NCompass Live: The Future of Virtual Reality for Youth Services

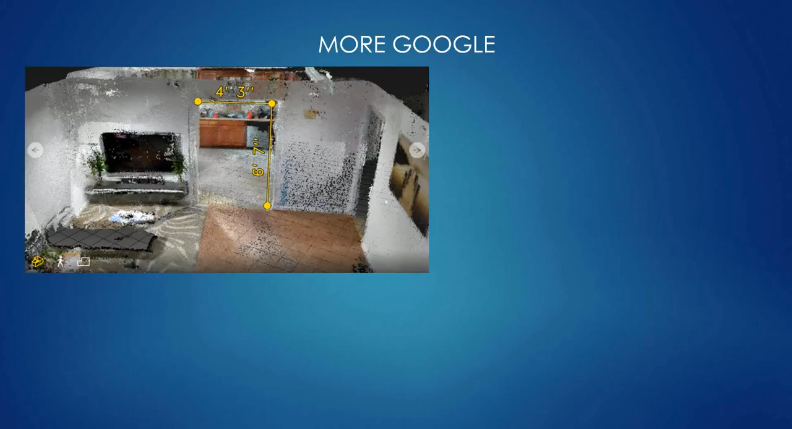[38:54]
So you can see that the phone is scanning the surroundings and getting kind of all this, you know, dimensions and whatnot. This is another example.